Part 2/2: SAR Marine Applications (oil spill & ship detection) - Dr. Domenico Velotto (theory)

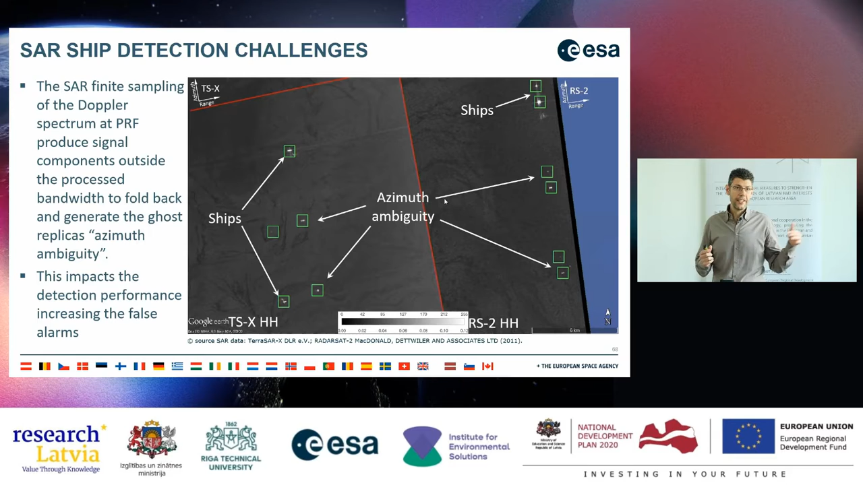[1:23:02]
So, and of course, this has a strong impact on the performances, because if you detect ghosts, you are increasing the false alarms. So these are not ships, are ghosts. So, and of course, you want to avoid this. Okay, this is just another example that this can happen not only from ship, but also from land. You see strong replicas of the city over the ocean. Here is for Terrazarix. You see it. Oh, sorry.
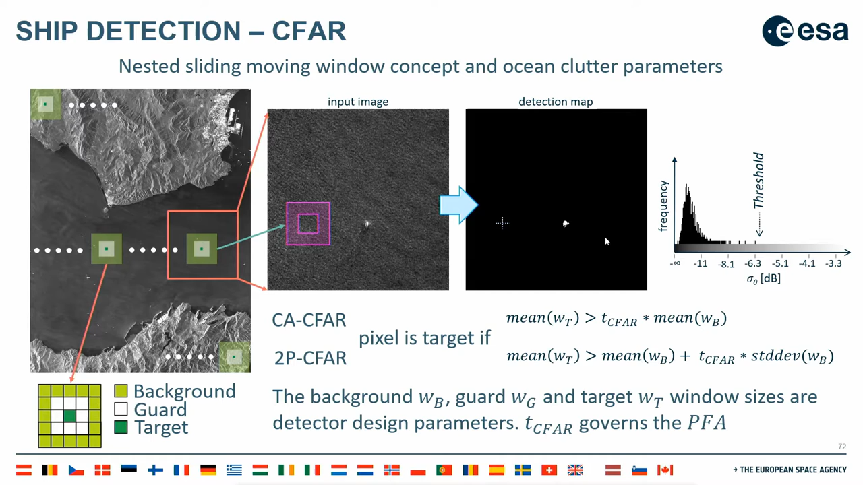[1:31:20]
inside the background window and pollute the background estimation. And then you have the target window. So it's what you compare with the values of the background window. So and then you have to run these along all the image, right? So here it shows you how it works. So you do step by step, you see that this histogram is changing, it's changing also the threshold, it goes to the target, then the target, you set the threshold that
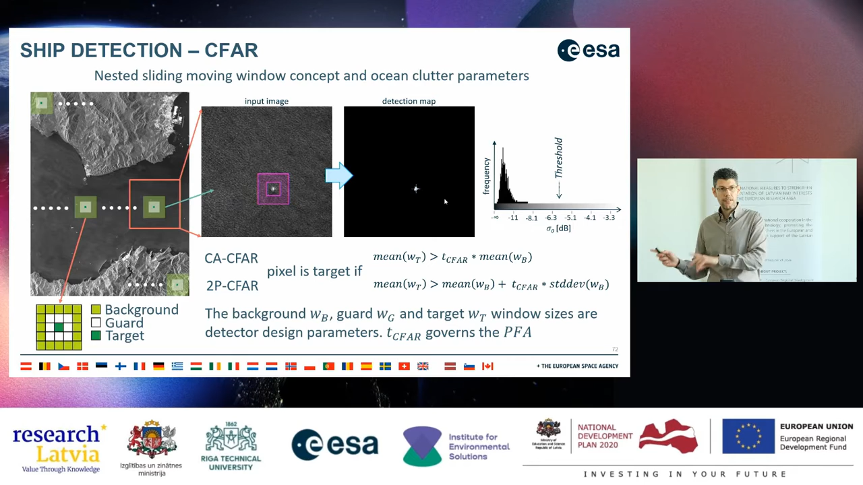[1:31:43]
follows the probability of false alarm that you set, and then the target is detected. Then there was the idea of SIFAR iterations.
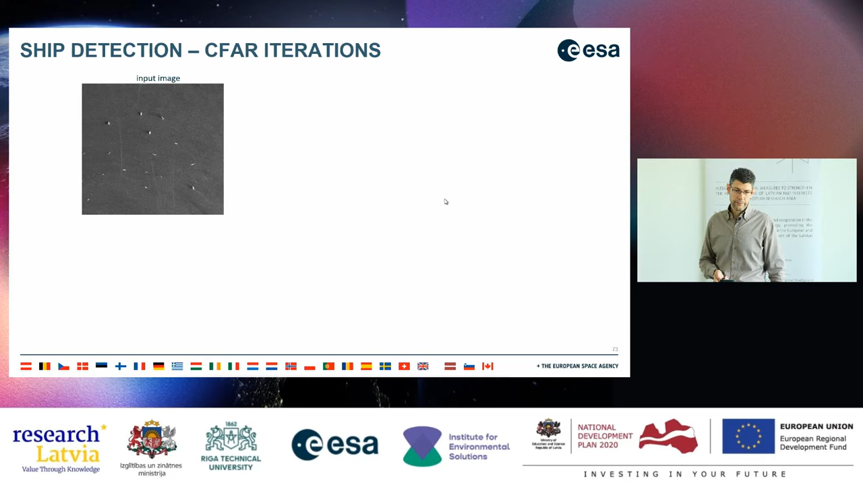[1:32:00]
This is the case when, for example, we have this image, right? Then we have our SIFAR set up with background window and guard window.
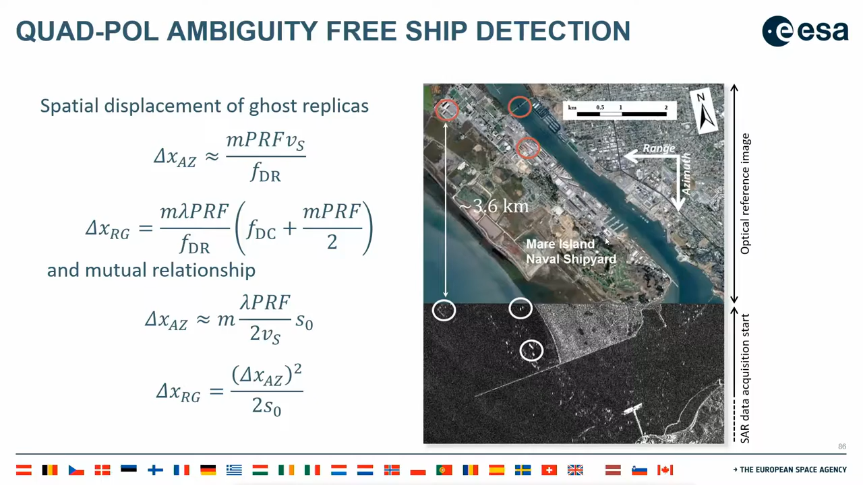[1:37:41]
If yes, if it's exactly at, like in this case, you see, in this case on the right, we have this building that is showing in the ocean, and it's fixed, it's 3.6 kilometers approximately. So if it's that distance, then you remove it.
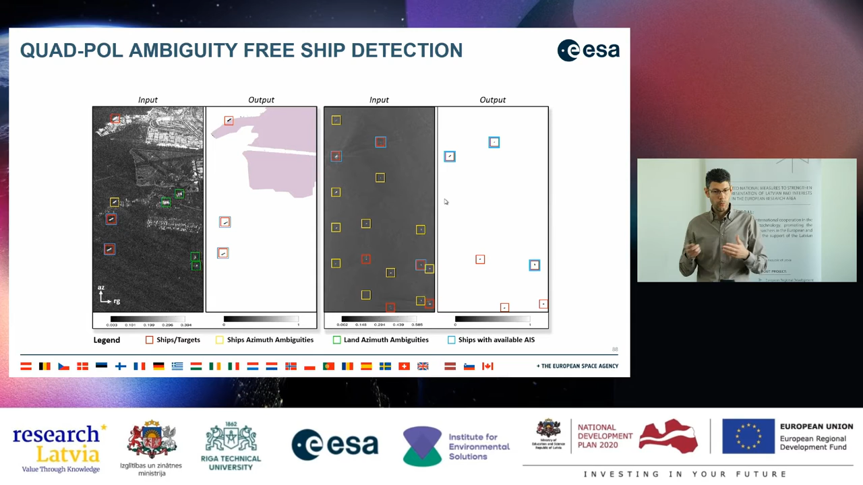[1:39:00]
ambiguities over the ocean, which are not detected, as you see, either for land and for ship. And another example that shows the effect of different polarimetric features.
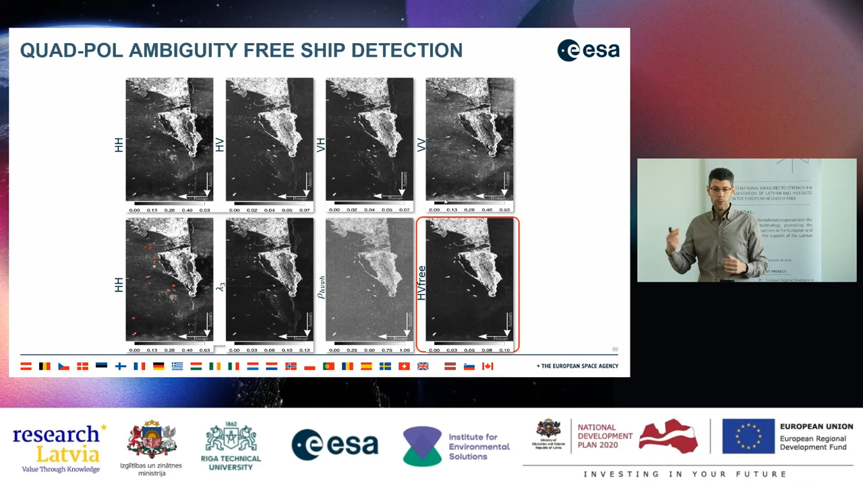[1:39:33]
And if you directly compare with the image above, you see that all the replicas of the Gibraltar island are actually not there, right? So then when you do your detection, you are actually detecting only the real ship and not the ghosts. So here, yeah, just a bit comparison between this method with other methods.
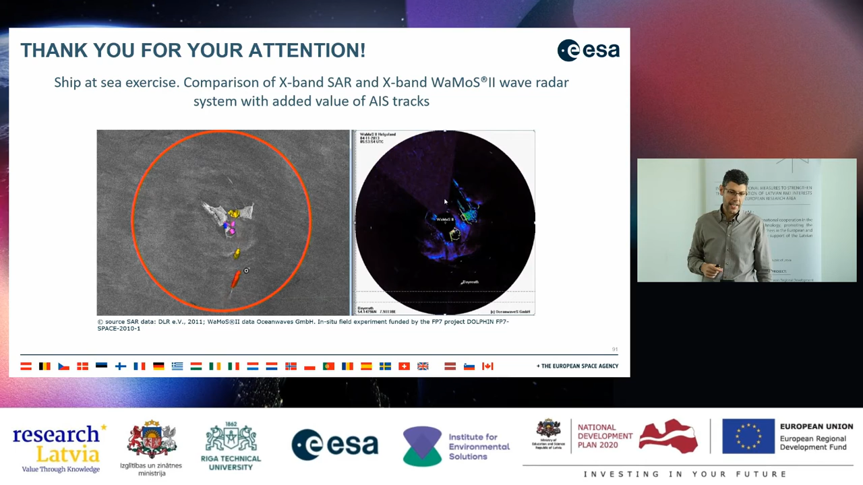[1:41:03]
so they were afraid that there would be some collision. And then you see suddenly that this small dot that is tracked with the GPS is going to the mother boat that is given by the AIS by this red arrow. So that's everything I wanted to tell you about oil and ship.